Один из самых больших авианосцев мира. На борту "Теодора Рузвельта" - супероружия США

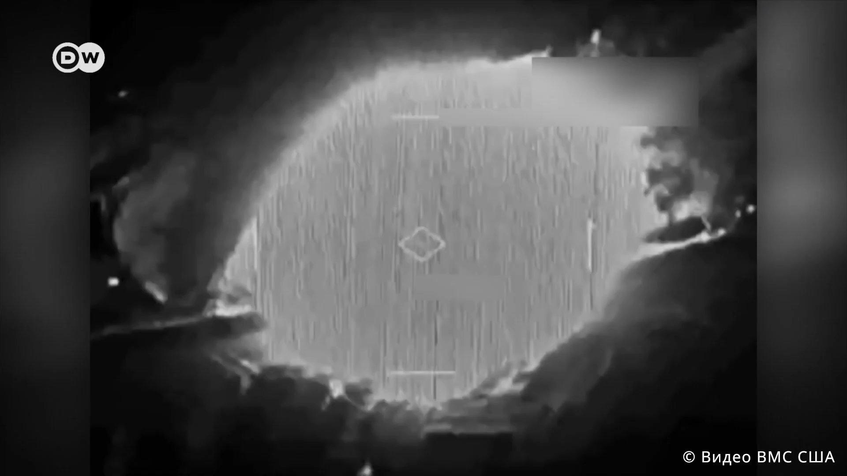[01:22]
Это — воронки от попадания бомб. Видео предоставлено нам американской армией.